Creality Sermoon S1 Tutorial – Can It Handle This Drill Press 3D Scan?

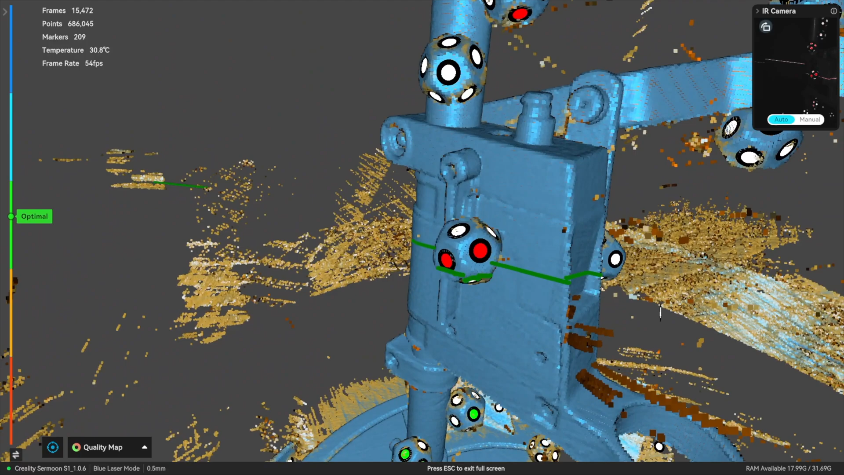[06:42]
This single line laser is just brilliant for just filling in these gaps.
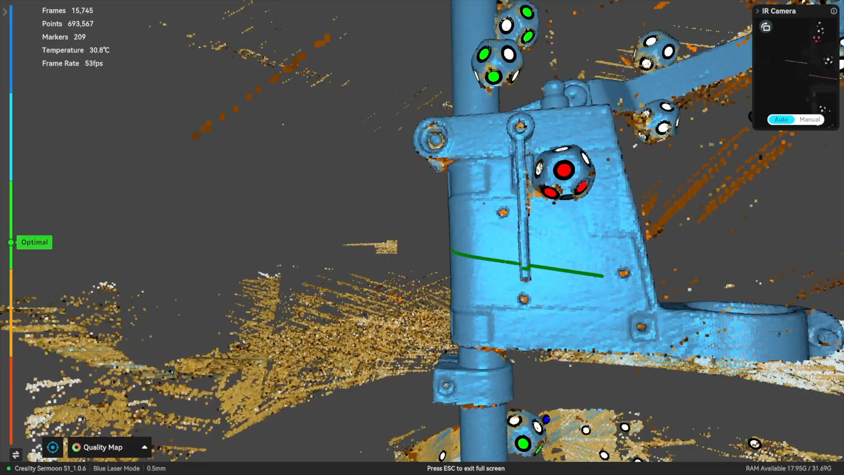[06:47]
And we've got some gaps at the back here now.
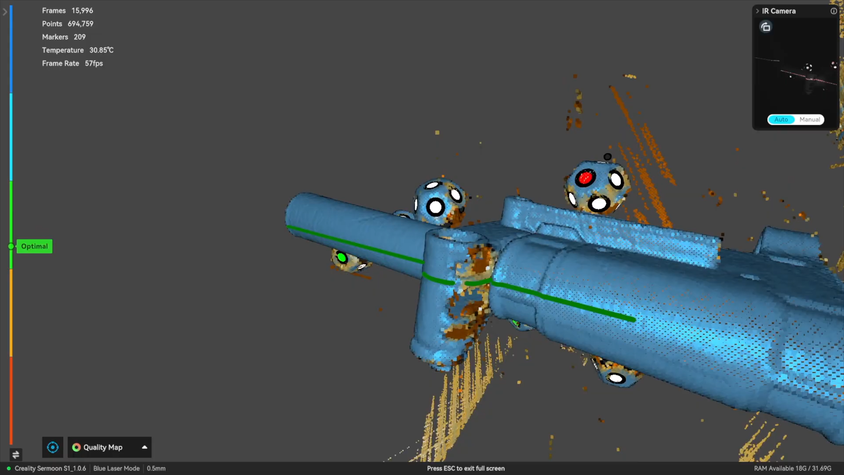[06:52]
Let's see if we can get these filled in.
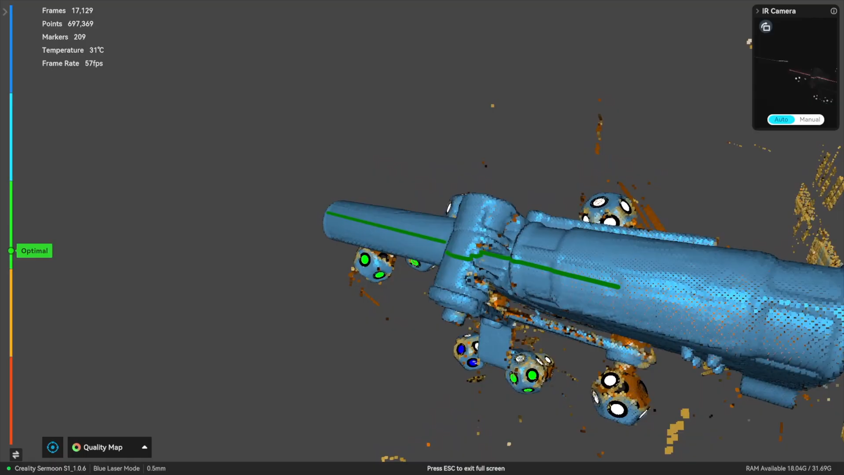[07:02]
I think I've got a fair bit of that now.
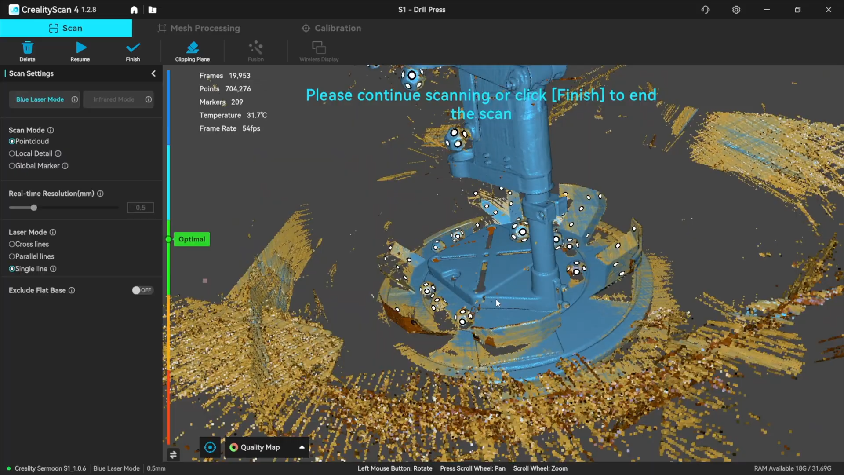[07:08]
It's going to be a decent scan that is.
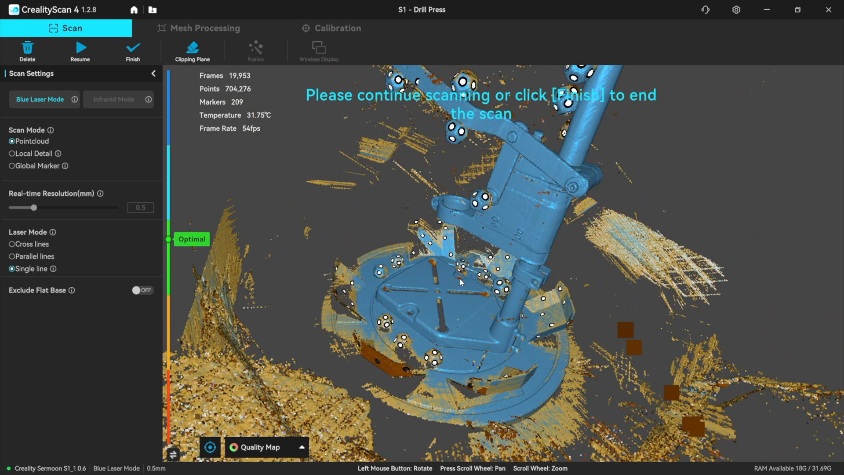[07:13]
We've finished that then. And I'll now set up with a second scan.
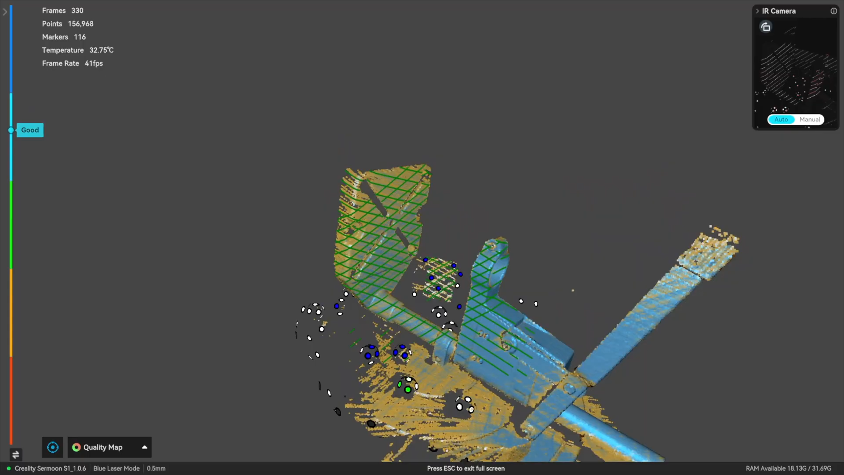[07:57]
Now I've got the majority of this on the other one.
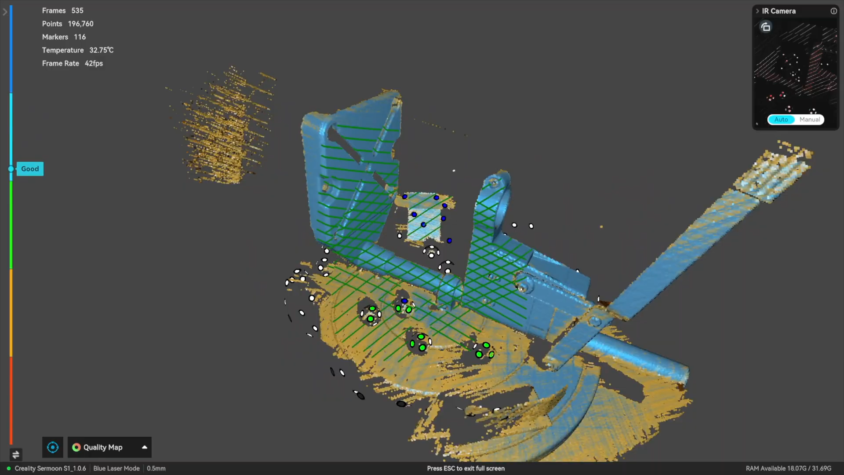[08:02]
But there are bits that I can't get.
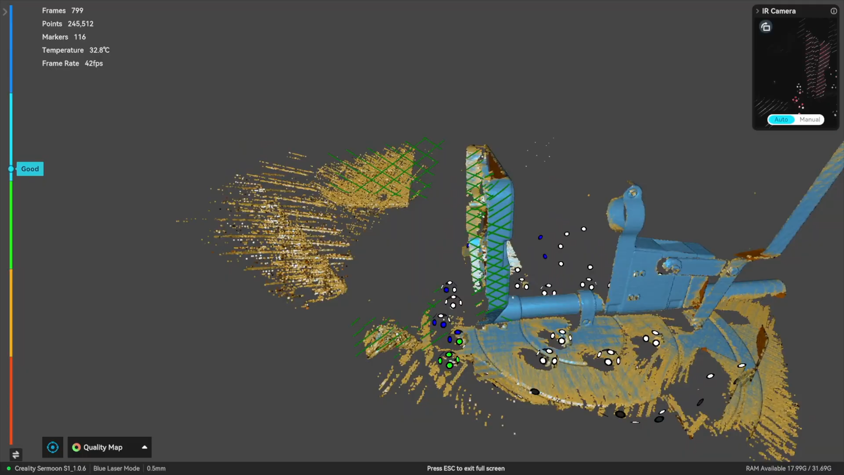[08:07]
The base being one of them.
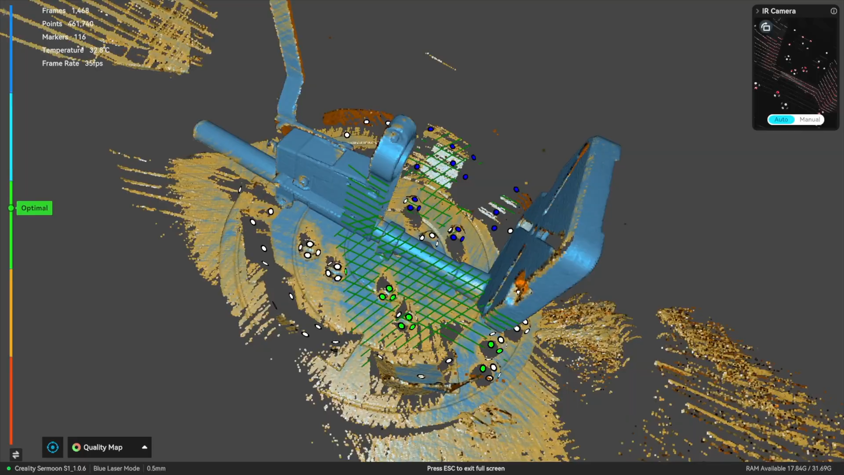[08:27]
So we can use it for alignment purposes.
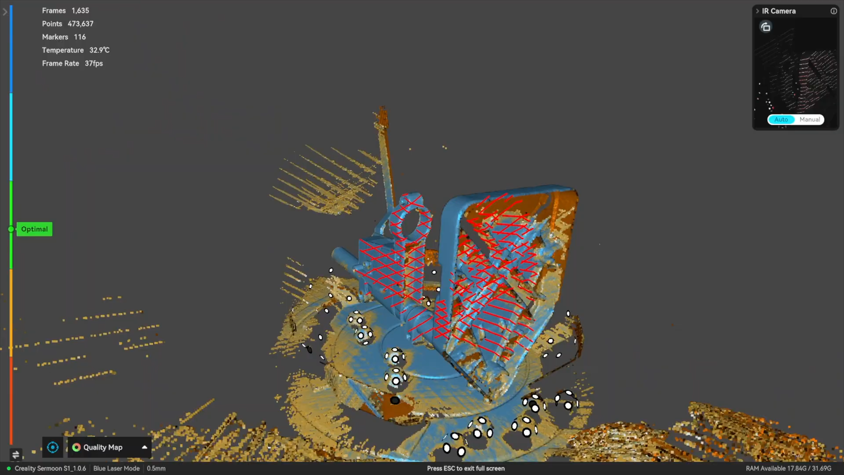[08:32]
So let's see if I can get this base in there then.
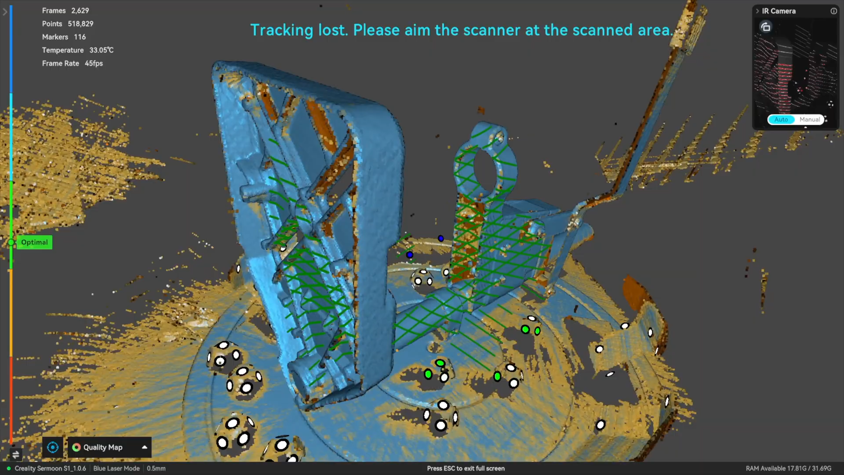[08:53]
Go for this side as well. Get underneath that.
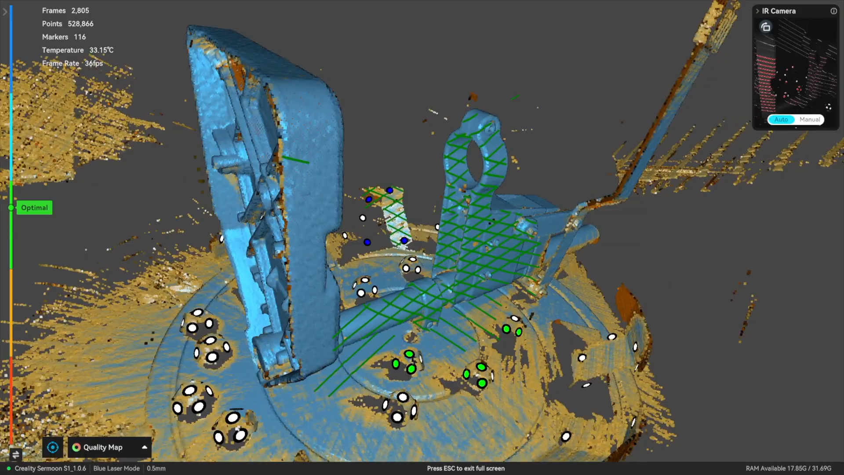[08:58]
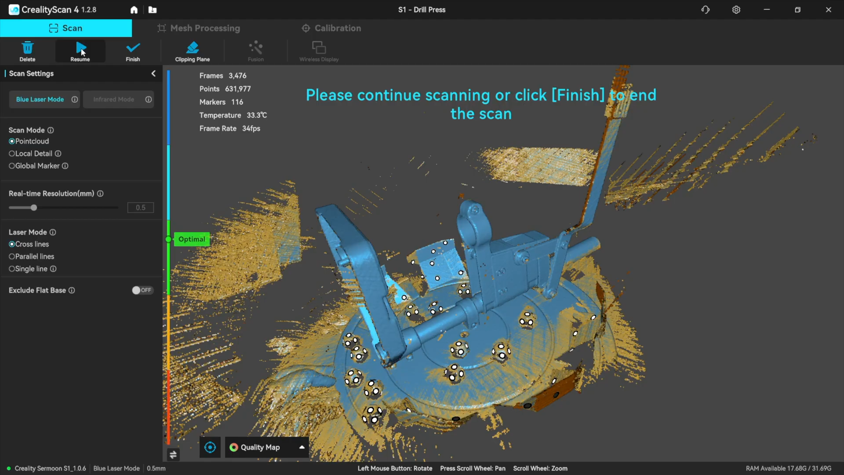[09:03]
Okay let's have a look at that. So there's bits of the underneath of that.
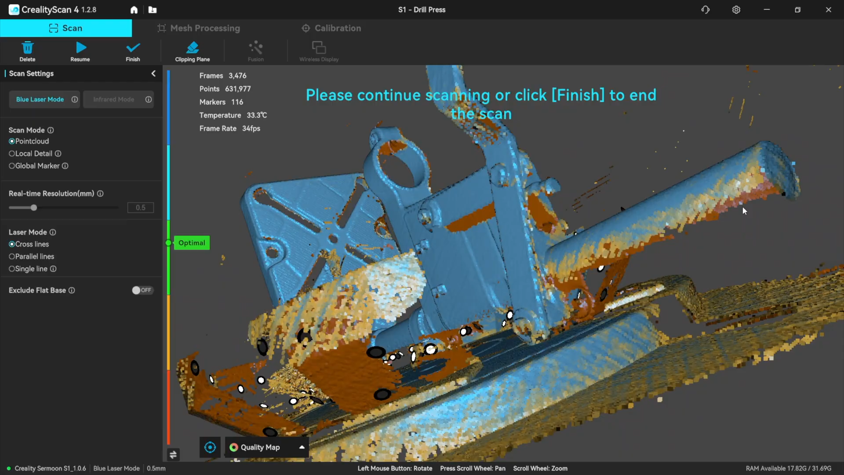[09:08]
Which I haven't got but I'll have them on another scan. And I've actually removed the markers as well now from there.
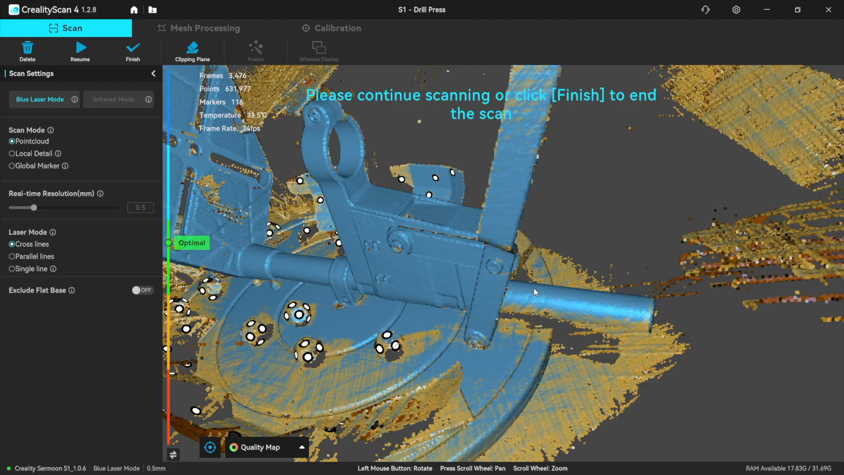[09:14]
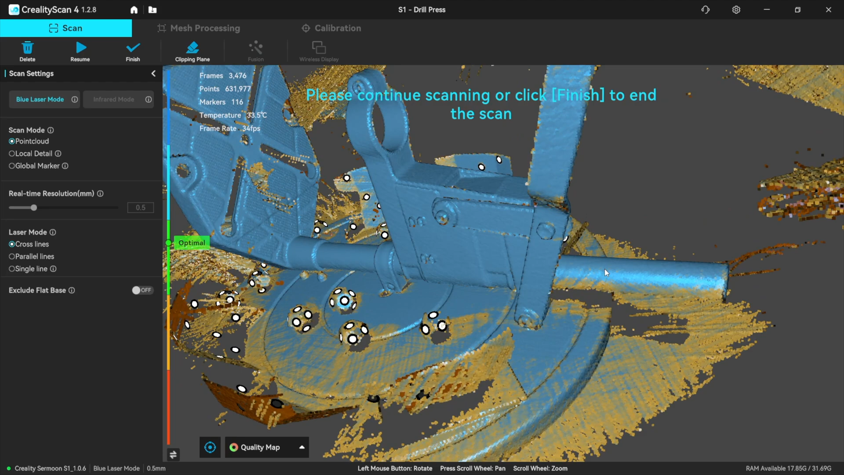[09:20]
So this now should repair the bits I've cut out.
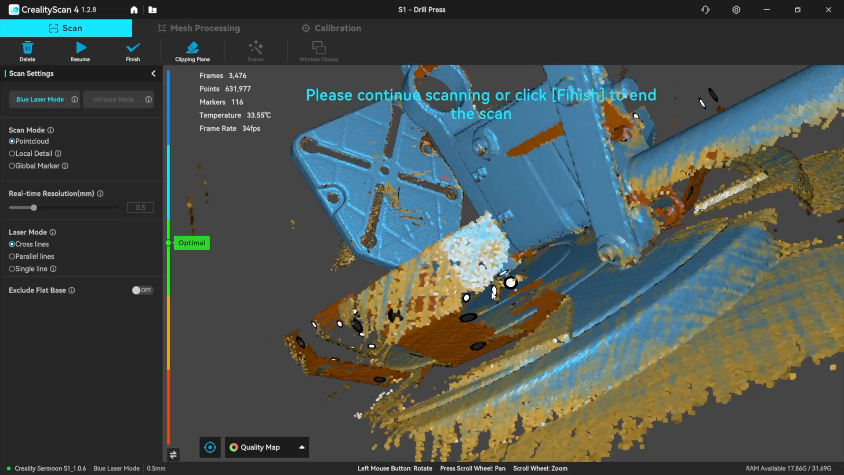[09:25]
So let's get the single line on there then see if I can tidy up that.
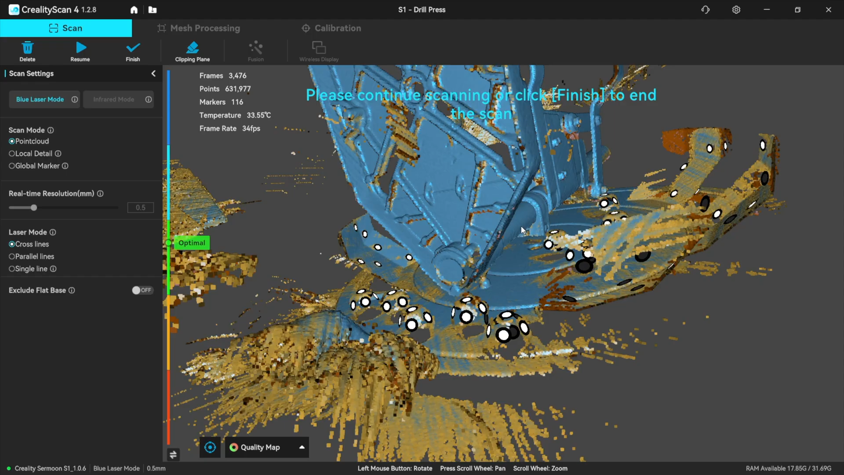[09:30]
The single line on this scanner absolutely blows me away every time I use it.